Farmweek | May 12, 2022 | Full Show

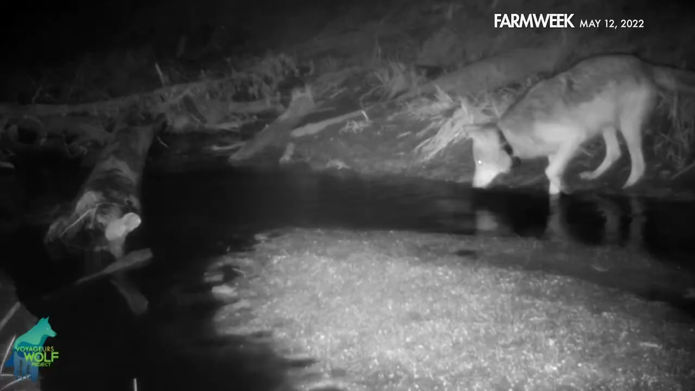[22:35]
Their trail camera footage has helped draw attention to the wolves' gradual return.